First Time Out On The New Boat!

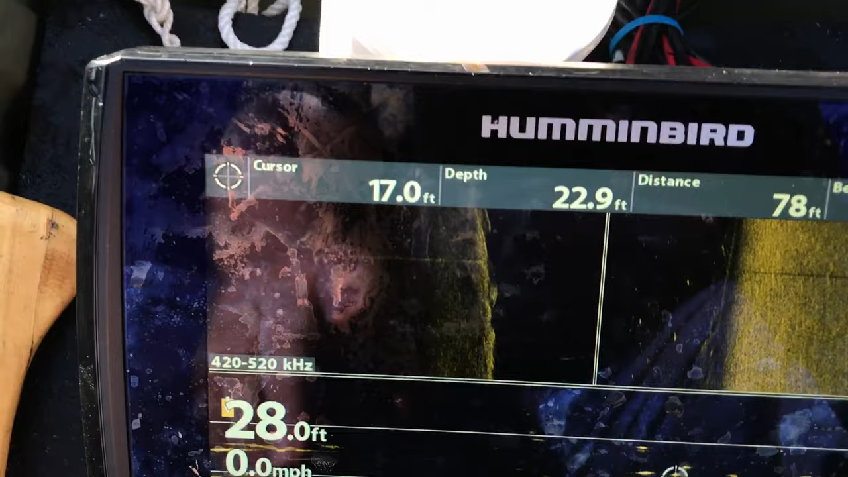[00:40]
On screen: speed 0.0 mph
and as you can see, with a completely different transducer, we're still getting the brown, so we're going to have to send that unit back.
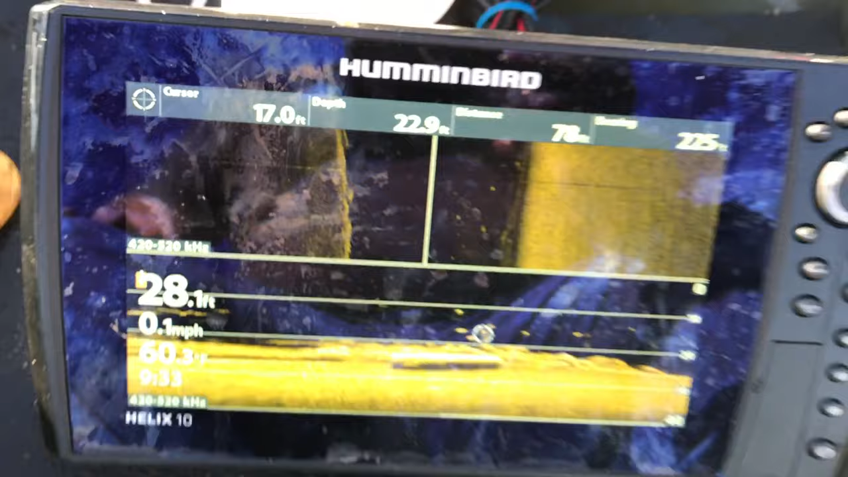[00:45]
On screen: speed 0.1 mph
Humminbird fixed my ...